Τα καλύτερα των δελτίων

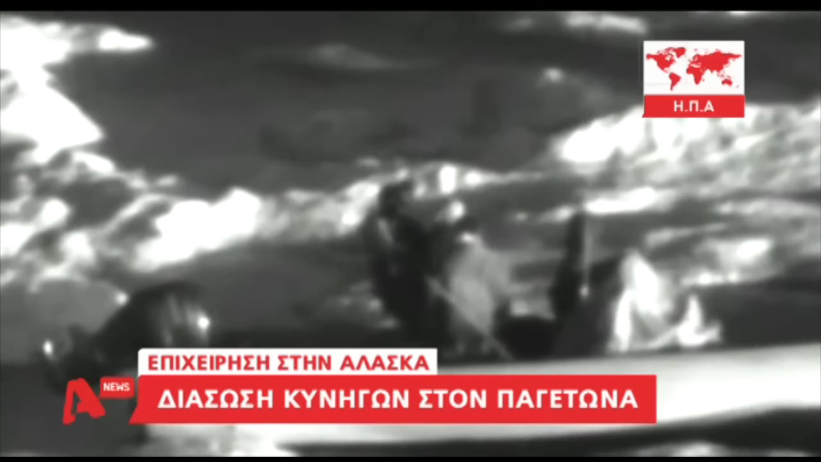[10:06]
Στην Αλάσκα η διάσωση ήρθε από αέρος για 6 κυνηγούς που εγκλωβίστηκαν στους παγετώνες και περίμεναν επί ώρες να τους σώσει εκ των φυλακή.